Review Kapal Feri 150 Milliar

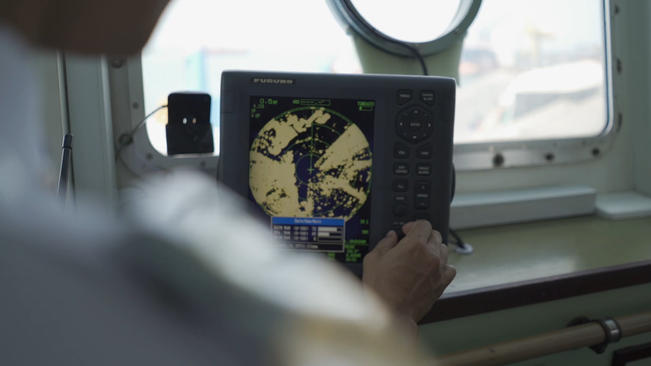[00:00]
Ini radar. Ini radar. Nah, ini kan kapal depan itu. Kapal LPG ini. Ini kapal LPG.
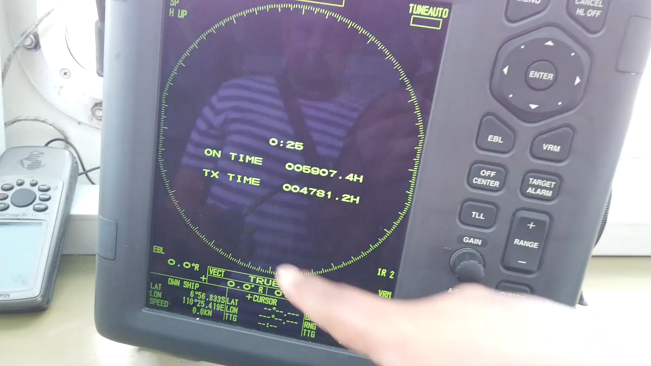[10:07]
Atau tidak, gimana? Kalau ini radar itu mulai alam lepas kita.
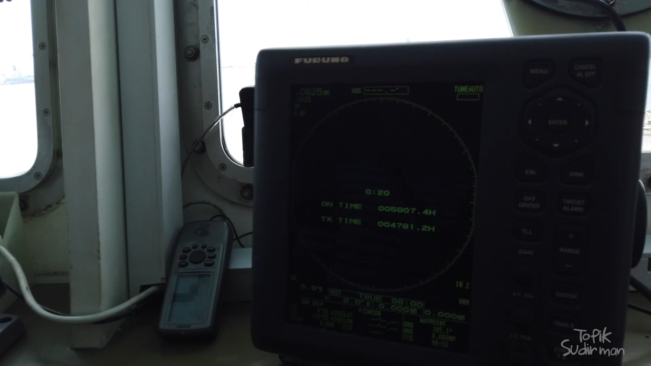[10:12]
Jadi, jadi kebetulan lahir ini. Sudah mama di sini.
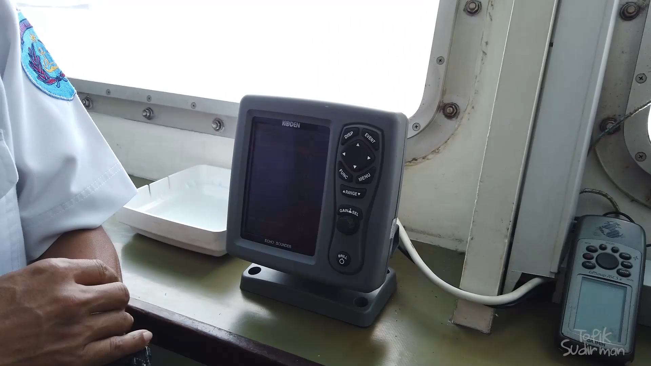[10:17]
Ini driver gojeknya baru nyampe di sini.
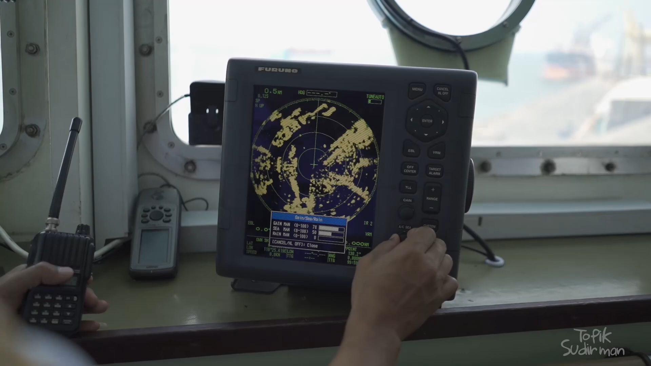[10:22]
Nah ini kan kapal depan itu, kapal LPG ini. Ini kapal LPG. Ini terbang ya?
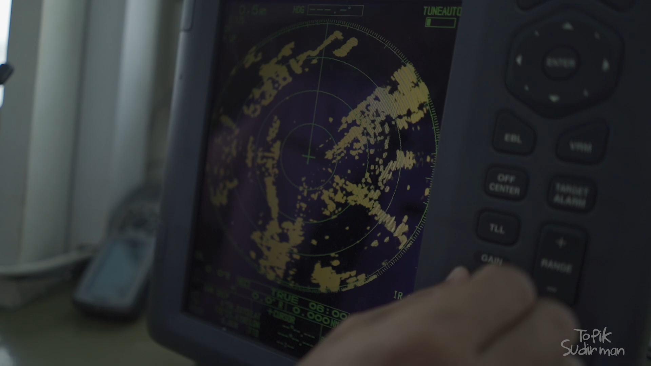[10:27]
Iya. Gimana pak kapal depan pak? Ini kapal ini pak. Ini kapal yang sandar di Pertamina itu, LPG.